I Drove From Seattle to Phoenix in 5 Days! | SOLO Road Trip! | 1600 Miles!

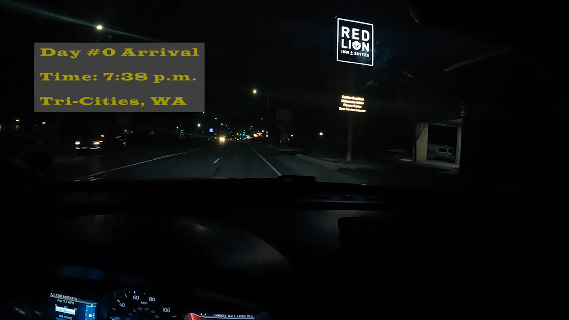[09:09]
All right. Made it to the hotel. This looks like crap, dude.
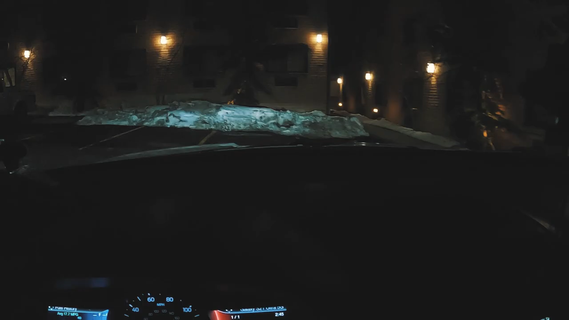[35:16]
Okay, we are back to the hotel room.